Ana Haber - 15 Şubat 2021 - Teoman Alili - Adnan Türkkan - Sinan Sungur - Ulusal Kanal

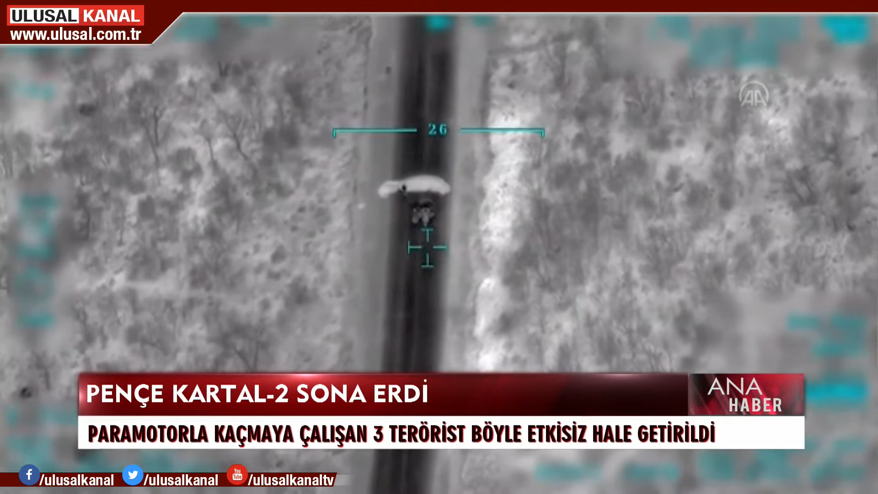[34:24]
Paramotorla kaçmak isteyen teröristleri SİHA'lar havaya uçurdu. Milli Savunma Bakanlığı o görüntüleri paylaştı. Terör örgütü PKK unsurlarını etkisiz hale getirmek,
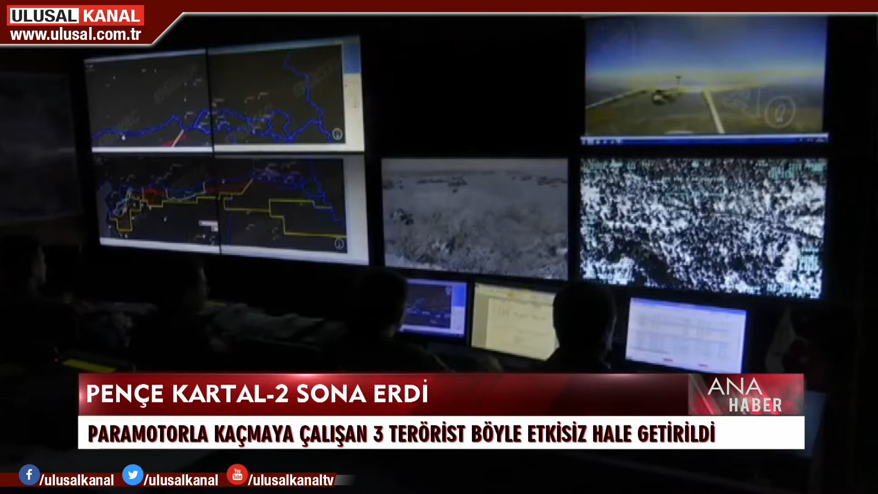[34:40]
Irak'ın kuzeyinden gelebilecek terör saldırılarını engellemek için 10 Şubat'ta saat 2.55'te başlayan Pençe Kartal 2 harekatı sona erdi.
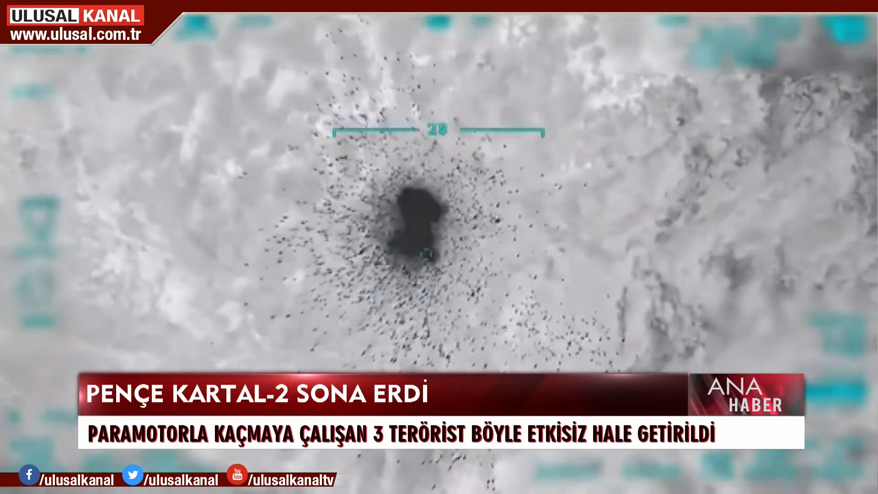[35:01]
PKK'nın alçak saldırısında askerlerin ve polislerin de arasında olduğu 13 kişi şehit edildi.
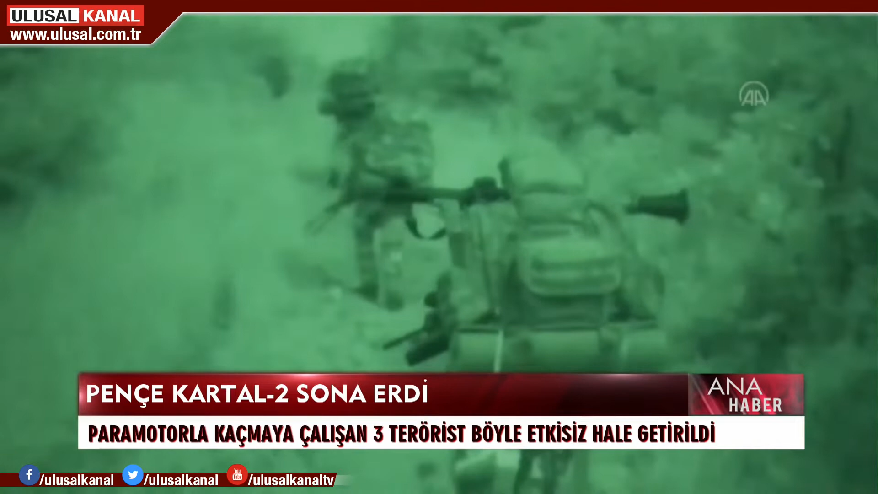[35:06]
Harekat kapsamında 3'ü sözde üst düzey olmak üzere toplam 53 terörist etkisiz hale getirildi.
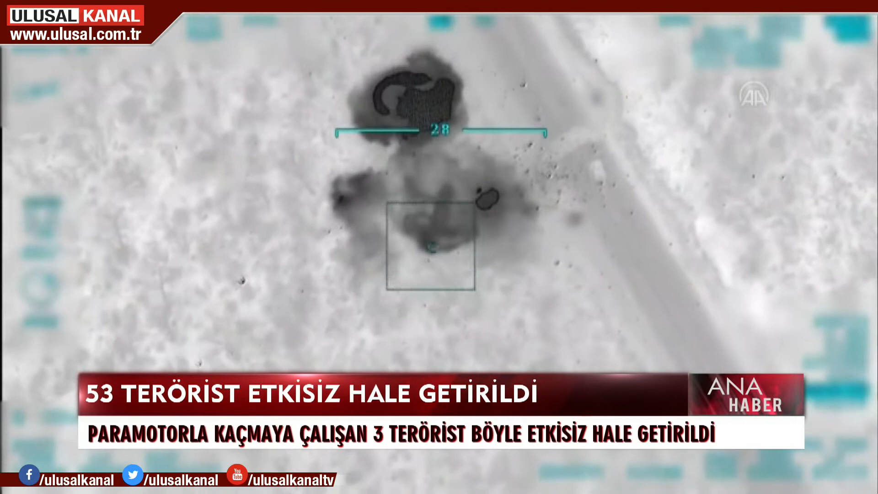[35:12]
Irak'ın kuzeyindeki Gara bölgesinde tespit edilen ve paramotorla kaçmaya çalışan 3 PKK'lı